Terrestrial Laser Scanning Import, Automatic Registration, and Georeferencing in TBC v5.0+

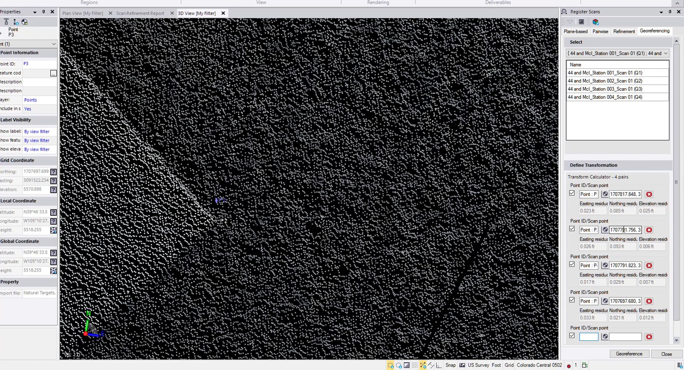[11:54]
So let's re-pick that point.
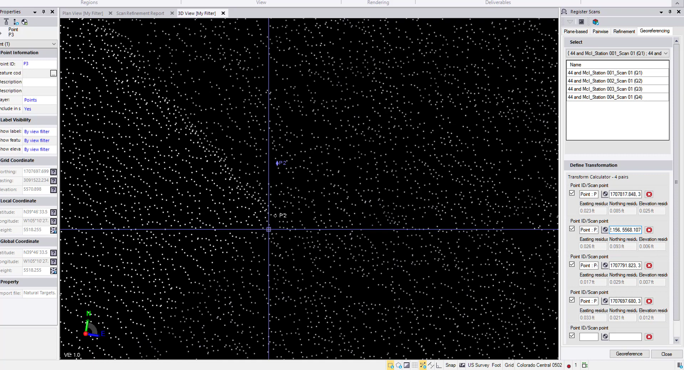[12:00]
Looks like the color corner goes about right there.
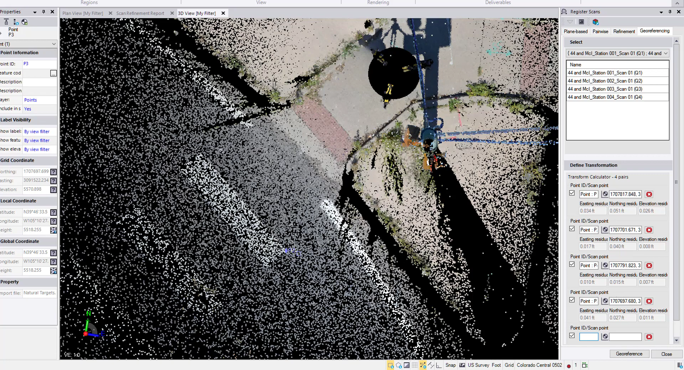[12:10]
How do the residuals look now? Look pretty good. Let's go ahead and hit Georeference. That will apply the
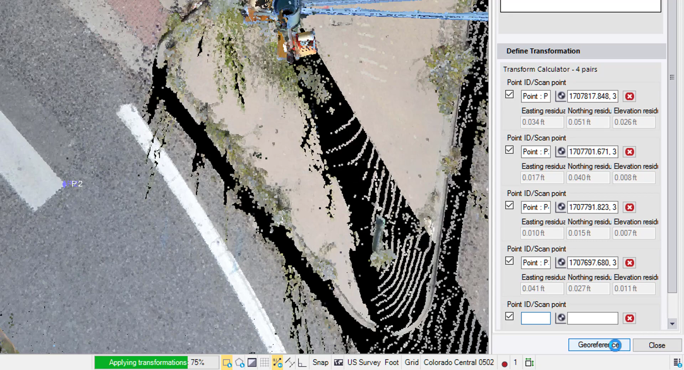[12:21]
transformations to the scan data or the scans.
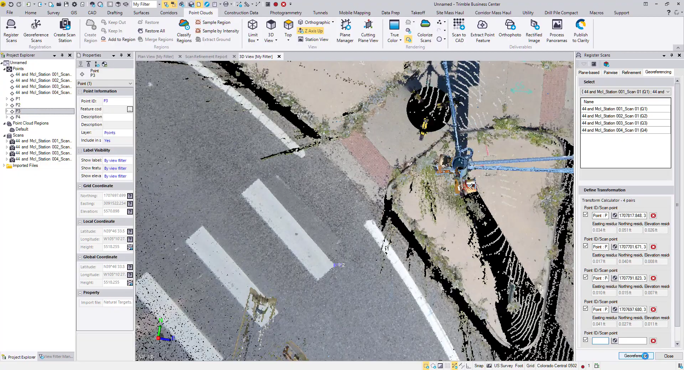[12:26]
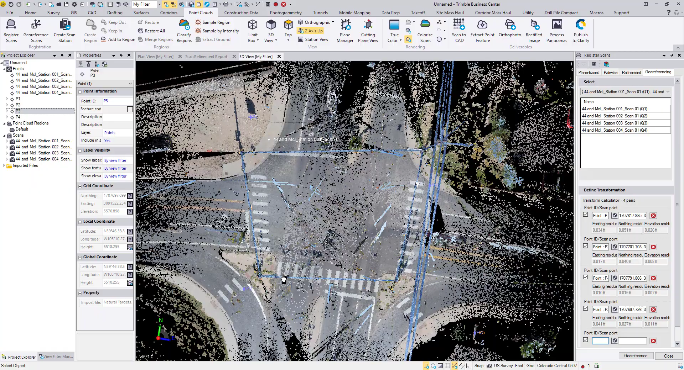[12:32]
Alright. And there's our georeferencing. If we zoom in on one of the points,
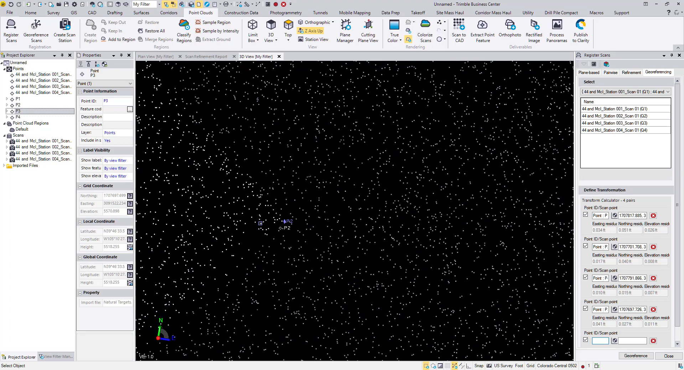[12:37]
we can see our visual representation of the northing, easting, and elevation residuals.
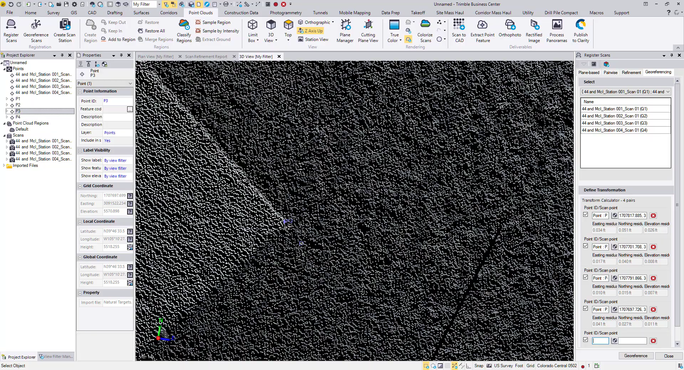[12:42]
Twist down.
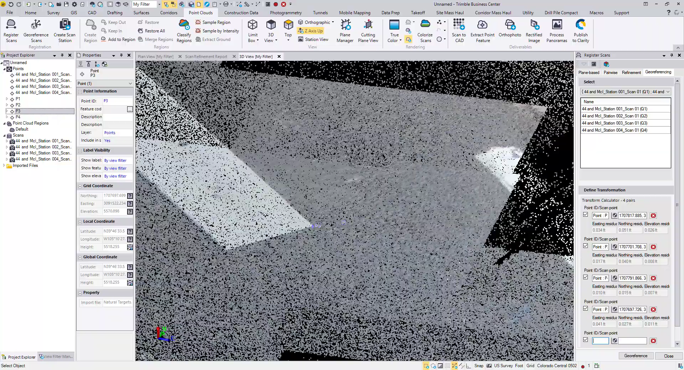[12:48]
So we can visually inspect how far off our
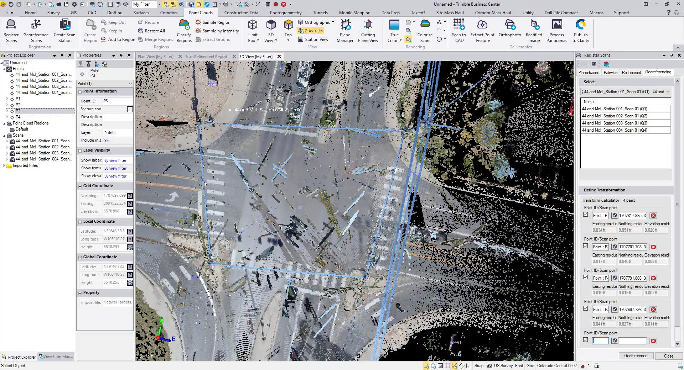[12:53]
picked point cloud points are from the georeferencing points, but this has applied a best fit of the scan data to the real world points that we are georeferencing to.
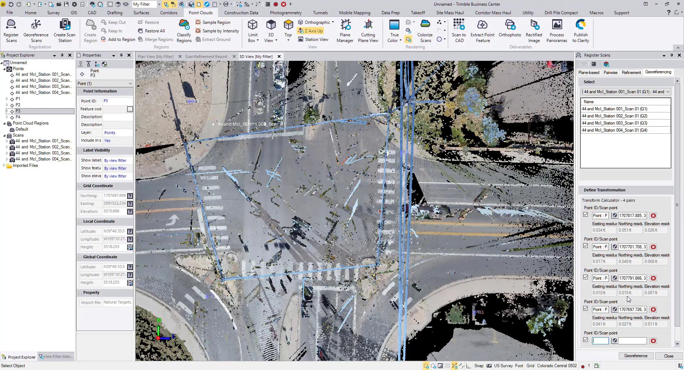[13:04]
And the last thing that we will do is, using the inverse command on the quick access toolbar up here, we can pick two points.
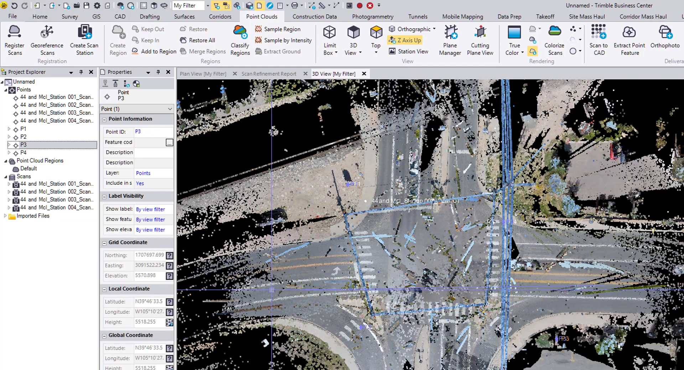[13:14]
Because this project is in Colorado, which is a very high elevation above sea level, about 5,000 feet or 1,600 meters, the ground distance will be a little bit larger than the grid distance. So there's our two points, and over here we can see the difference.
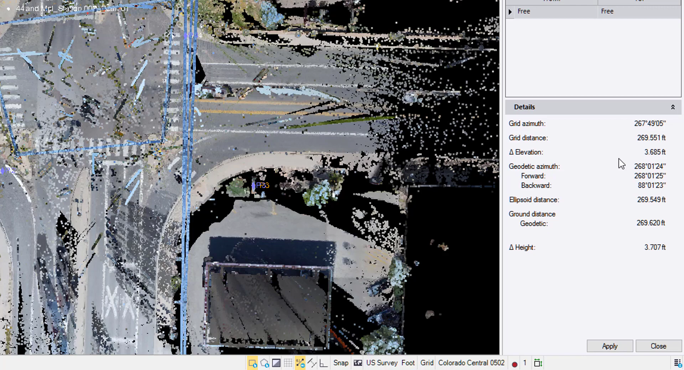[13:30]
Our grid distance is 269.551 feet, and our ground distance is 269.620 feet.